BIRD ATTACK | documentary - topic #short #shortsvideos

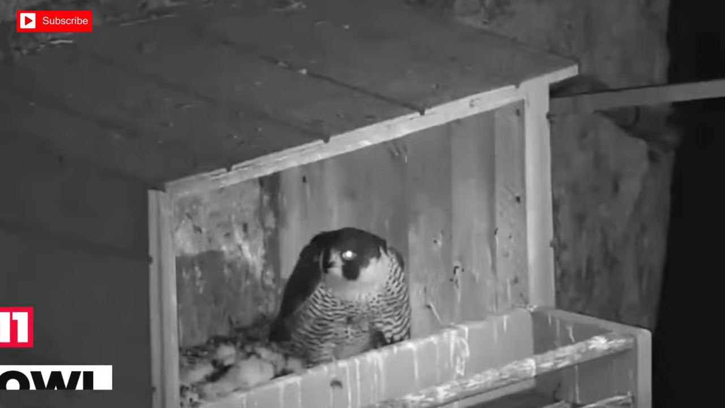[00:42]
a peregrine falcon mother was relaxing with her three babies, when suddenly, an owl came attacking. The mother was trying to protect her babies, but the owl took one of the babies quickly.
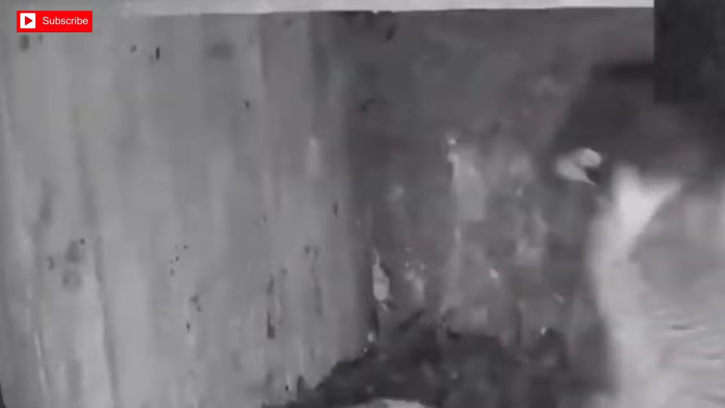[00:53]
The sad mother falcon could only scream hysterically. Not long after, the owl came again and tried to take one more baby. This time, the mother falcon fought and chased the owl. It's really sad to see the fate of this falcon family.